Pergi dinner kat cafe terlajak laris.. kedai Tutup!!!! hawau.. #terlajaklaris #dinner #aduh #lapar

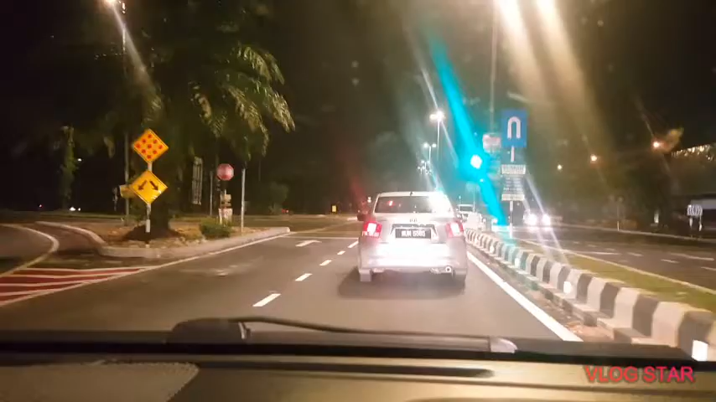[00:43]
ok sekarang kita dah sampai dekat
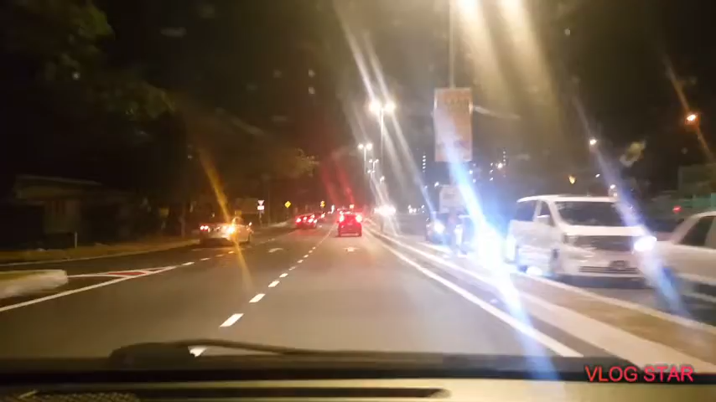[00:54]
simpang ok ramah putra dah turun dah pun so kalau korang sampai sini daripada sini korang terus je nanti korang akan jumpa restoran
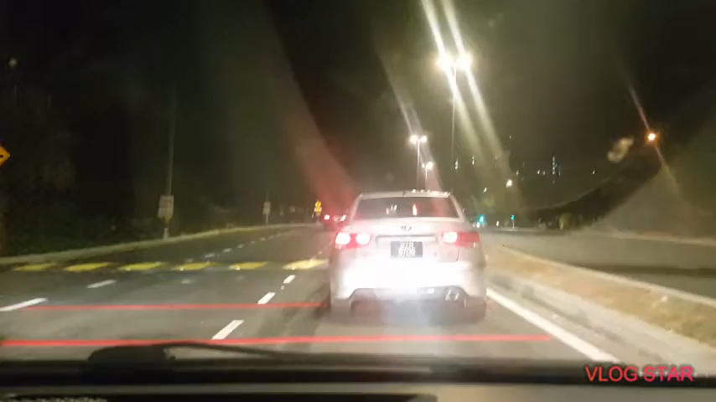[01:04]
tu sebelah kiri baik biar tatty je nyalah je
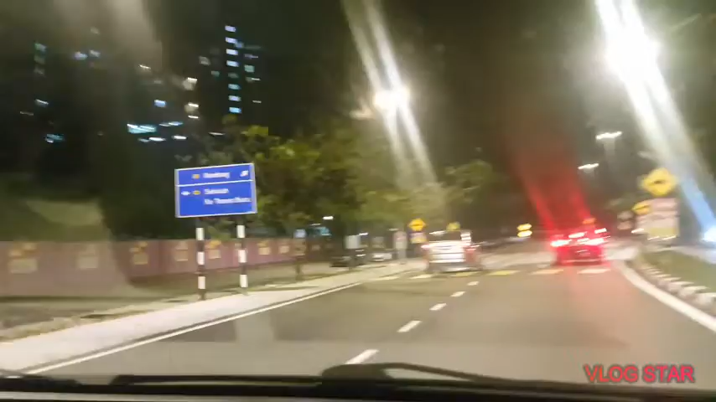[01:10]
ok ada sekolah kebangsaan dia punya lemak sekolah kebangsaan pagar purple di kira ramah putra
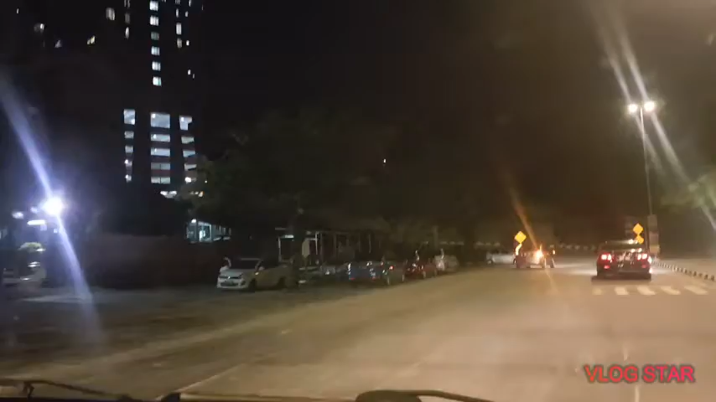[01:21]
baik so ni lemak ni so seorang lalu ni jalan besar lepas tu ada
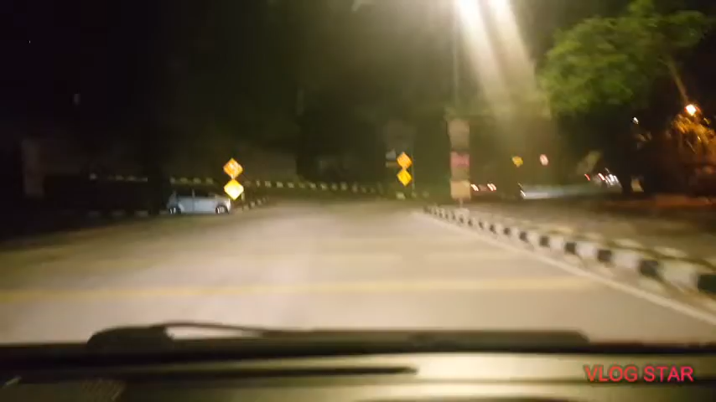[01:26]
jalan dua lorong sahaja so seorang kanan terus
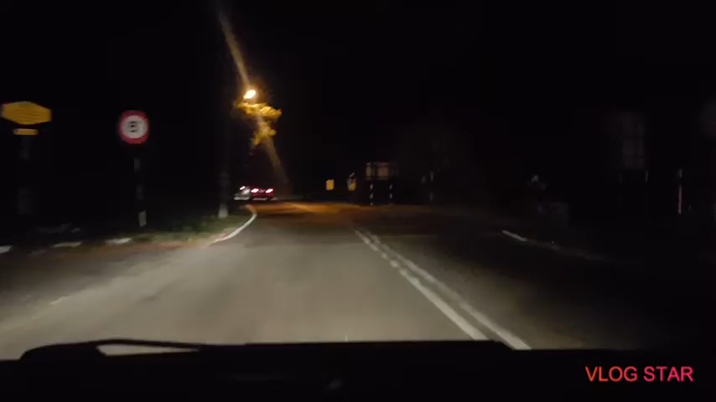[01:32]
menuju ke tempat kedai telah jatuh aris restoran telah jatuh aris daripada simpang tu tadi aku rasa lebih kurang tak jauh pun kau akan nampak ni akuaria tom yum ni dia lebih kurang apa ni je ok kita dah sampai tapi malangnya tutup